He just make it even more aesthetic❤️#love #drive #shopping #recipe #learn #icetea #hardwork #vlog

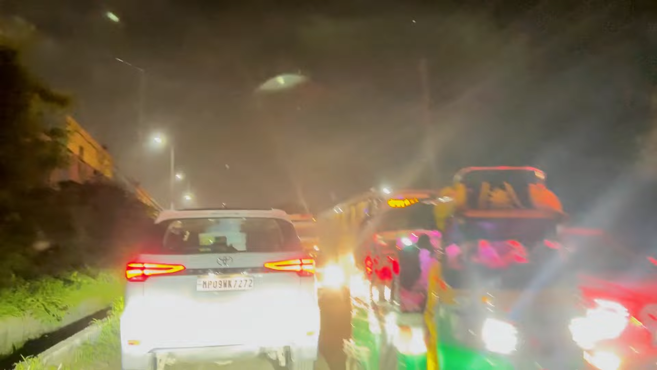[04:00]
और अब इस तरह से हम लोग निकल पा रहे हैं भाई साहब। 8 बज गए हमें इस कार में बैठे बैठे। ना जाने शहर को हुआ क्या है, कहीं धुआं है कहीं छुआ क्या है।